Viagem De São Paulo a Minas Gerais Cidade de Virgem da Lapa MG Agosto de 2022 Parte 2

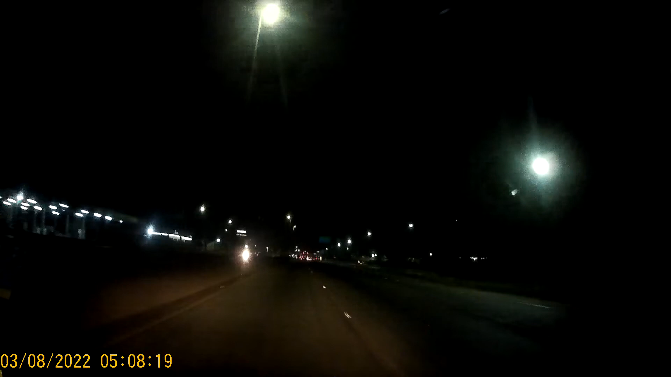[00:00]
Fala galera! Vamos por cá, hein? Aqui à direita, aqui o shopping de Betim. Vamos pegar a expressa de Betim logo mais à frente, à esquerda. Graças a Deus saiu como eu tava calculando. Tava querendo não pegar horário de pico de trânsito aqui dentro de Betim em Contagem. 5:08 da manhã agora.